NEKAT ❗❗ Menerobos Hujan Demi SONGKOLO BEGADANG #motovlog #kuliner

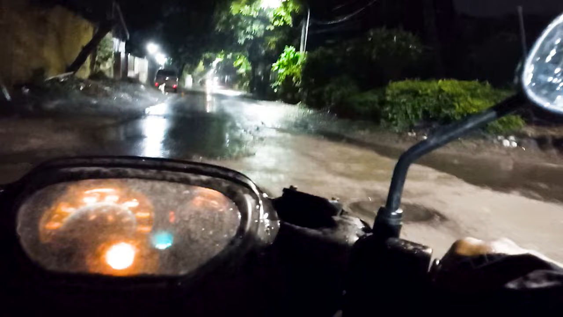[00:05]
Tapi baru kali ini ya hujan. Kemarin-kemarin kalau subuh itu tidak hujan.
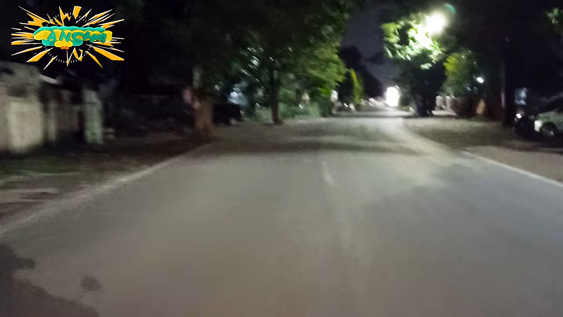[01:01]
Kita sekarang berada di Jalan Wijaya Kusuma atau lebih dekat dengan wilayah Bantabantaeng.
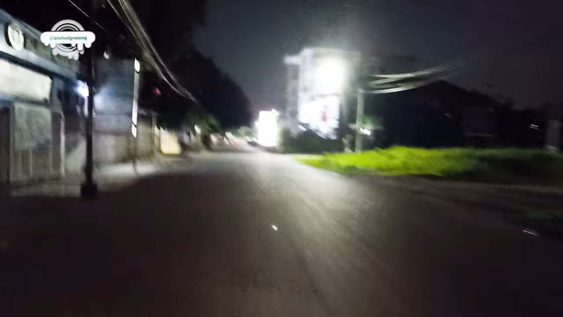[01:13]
Nah, ini kompleks kesehatan Bantabantaeng. Tapi rupanya ini mendung, guys. Sepertinya akan turun hujan ini. Apa kita terobos saja. Nah, itu kan sudah hujan. Kelihatan enggak?
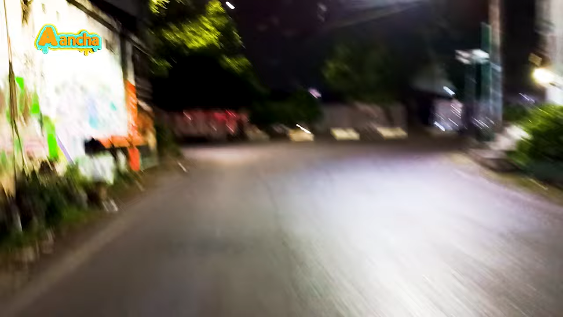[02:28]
Ya, seperti hari ini hari ini adalah hari Jumat. Nah, ini ada yang melanggar, guys. Tapi tidak apa-apa, kita abaikan saja.
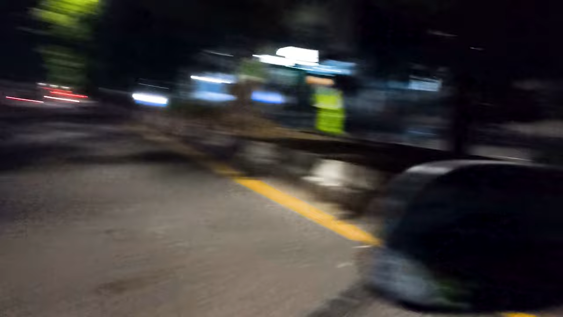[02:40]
Nah, aktivitas para pekerja
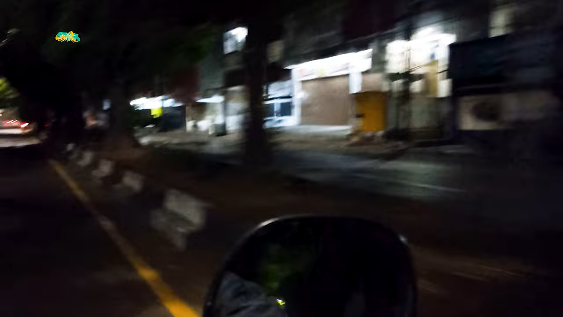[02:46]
lapangan jalan.
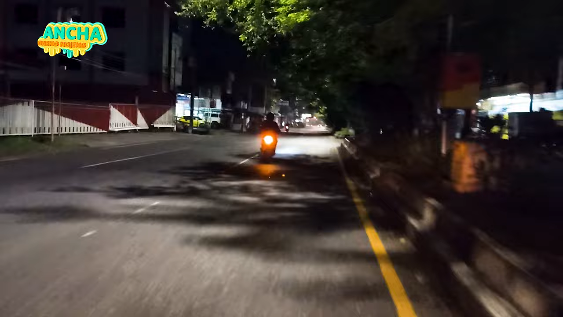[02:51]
Oke, kita sekarang jalan Veteran dari arah jalan Bantabantaeng. Kita putar balik arah.